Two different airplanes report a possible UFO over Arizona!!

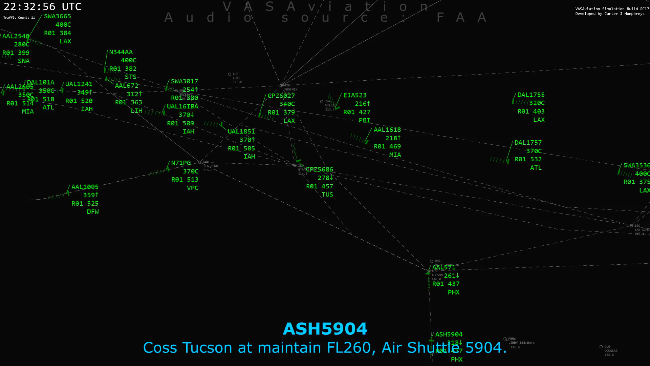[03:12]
X-ray Alpha, Oscar Lima Alpha, radar service terminated, contact Mazatlan 126.3.
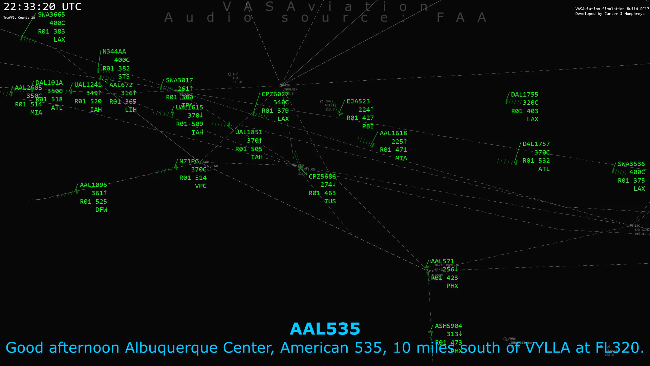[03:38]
American 535, 10 miles south of Pia at 320.
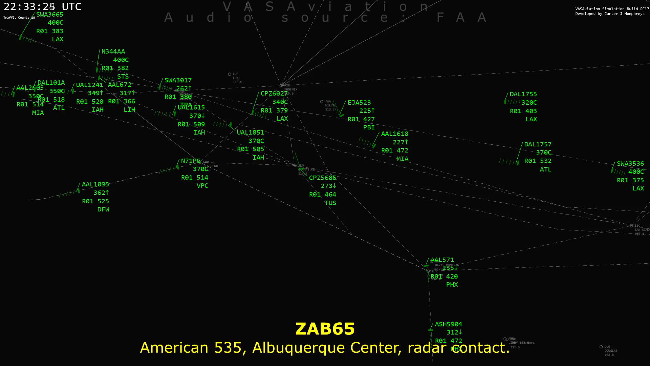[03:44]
American 535, Albuquerque Center, radar contact. American 1095, let me know if you see anything pass over you here in the next 15 miles.
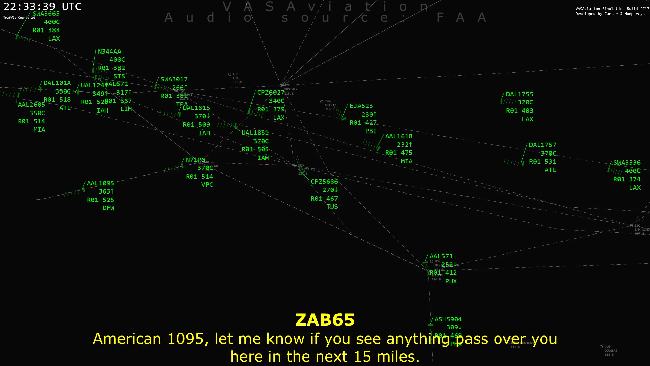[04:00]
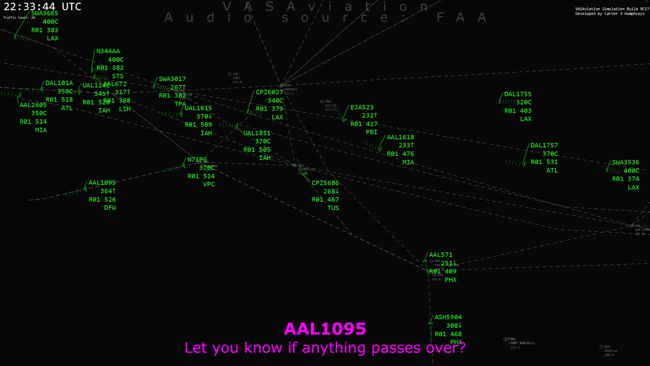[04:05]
You know if anything passes over? American 1095, affirmative.
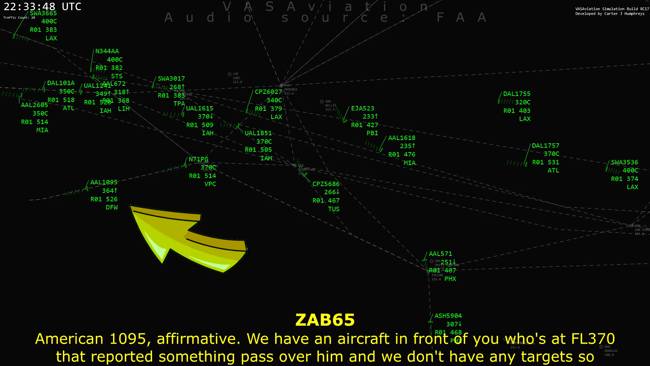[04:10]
We had an aircraft in front of you that's 37 that reported something pass over him, and we didn't have any targets.
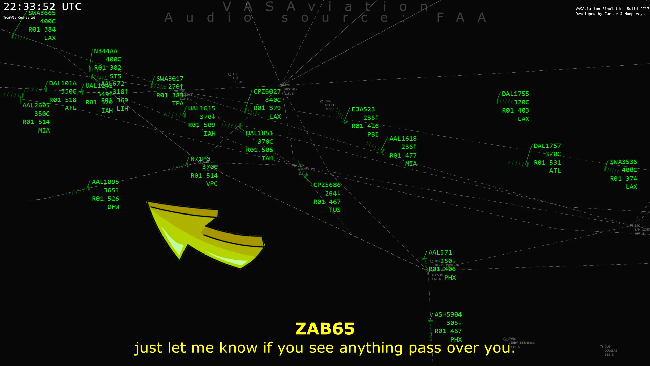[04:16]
So just let me know if you see anything pass over you. I don't know what it was.